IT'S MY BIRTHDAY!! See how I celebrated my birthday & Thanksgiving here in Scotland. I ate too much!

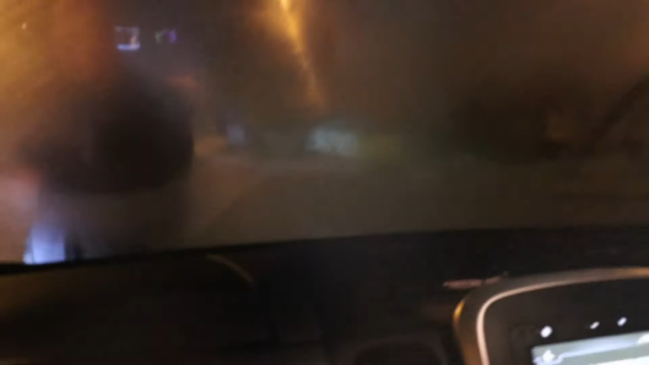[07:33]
it is freezing out here he has to scrape the windows
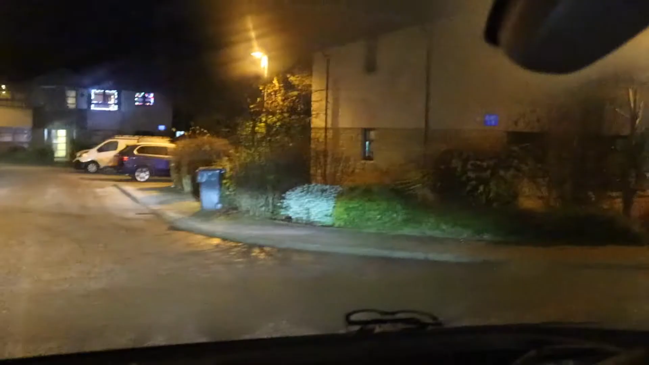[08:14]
am freezing oh it's not so bad but it was a little bit of frost look at all the cars in the car park